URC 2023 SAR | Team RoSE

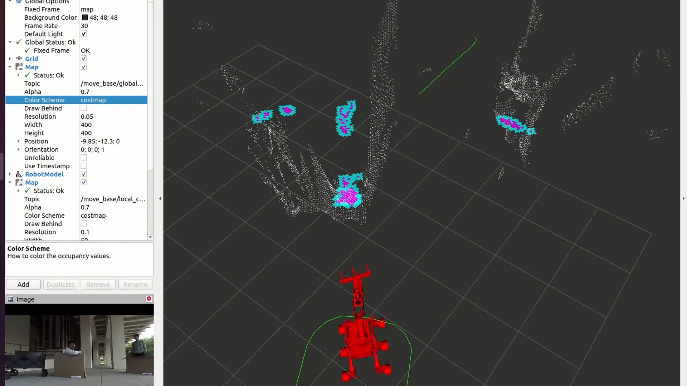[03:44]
Our Zed Mini provides point cloud data from two rectified stereo cameras as well as integrated visual odometry.
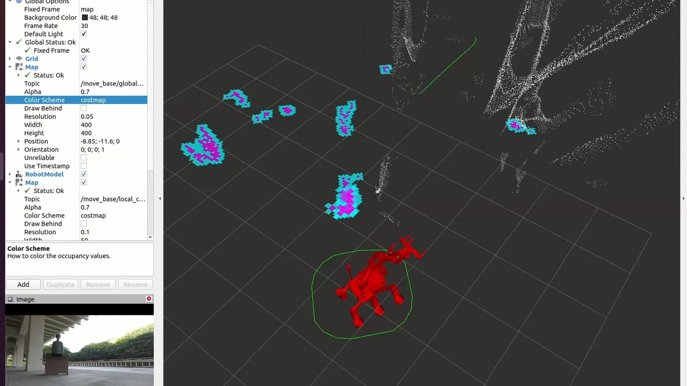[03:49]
We also use a Zed F9R with an extended Kalman filter to provide our rover with high-resolution global localization data.
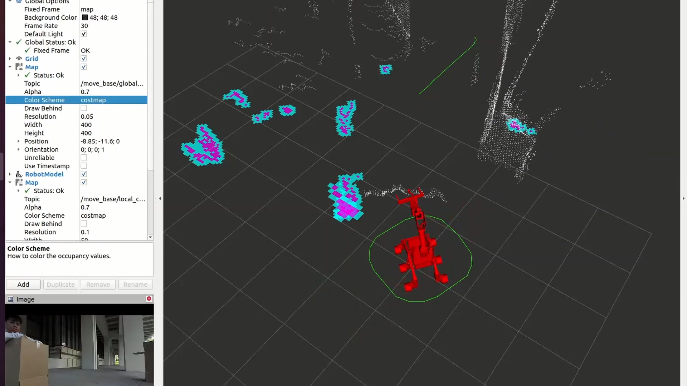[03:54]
For obstacle detection, we utilize the package RTabMap for dense mapping and MoveBase for path planning.